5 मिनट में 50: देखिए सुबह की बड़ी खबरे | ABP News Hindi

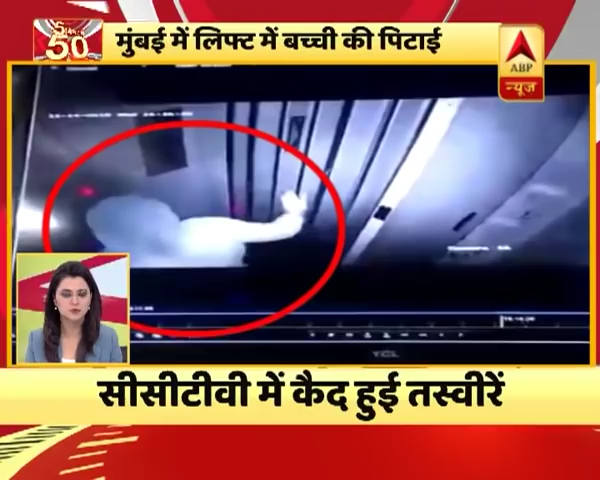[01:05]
मुंबई के मानखुर्द महराष्ट नगर में एक महिला ने चार साल की बच्ची को लिफ्ट में बंद करके पीटा CCTV में कैद हुई तस्वीरे